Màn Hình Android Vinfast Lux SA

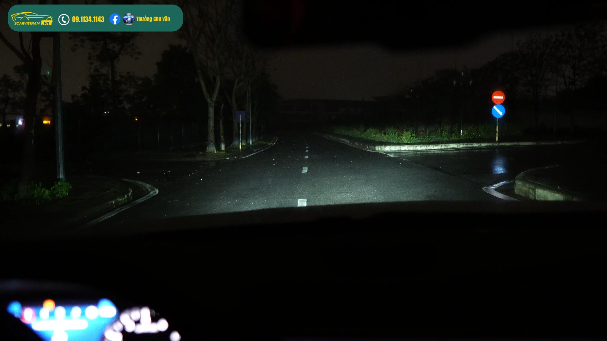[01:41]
Đấy, đây là cốt này. 4B Azum Omega Domax Laser. Đây là cốt này, đá pha này. Ui, anh em thấy không? Đây trời mưa nhá, trời mưa bị hạn chế rất là nhiều cái tầm nhìn ánh sáng của đèn, nhưng mà vẫn rất là sáng này. Kinh khủng không? Đấy. VinFast Lagada độ 4B Laser Omega Domax. Mưa quá. Đấy. Xe VinFast Lagada này đúng là cái gạt mưa nó rất là tồi.
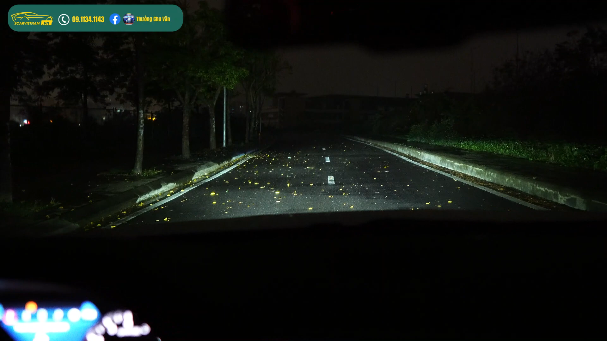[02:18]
Cốt này. Đấy, pha. Đây là cái cam 360 trên cái màn hình Android Touchpad mà chúng tôi lắp đấy nhá. Để tôi tắt cái đèn màn hình đi, anh em sẽ thấy là bên ngoài đang tối như mực, đúng không?